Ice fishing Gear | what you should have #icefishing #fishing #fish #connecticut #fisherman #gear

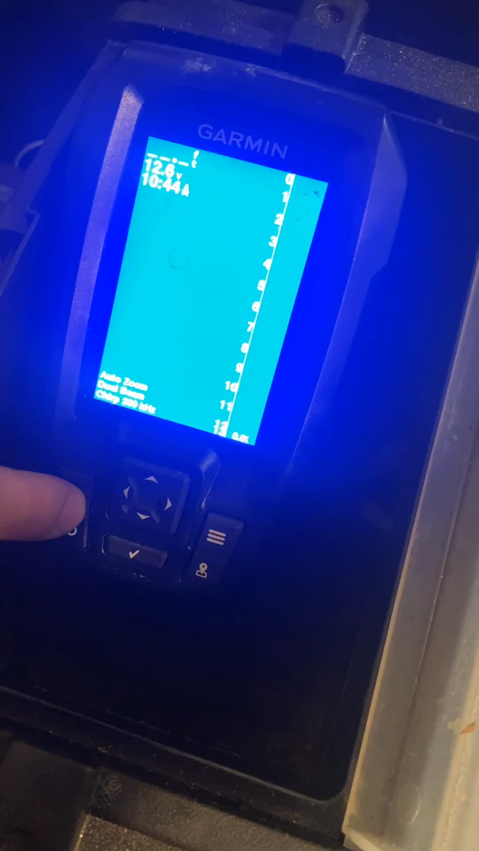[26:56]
And then you can go back. Water spot. And then you have your.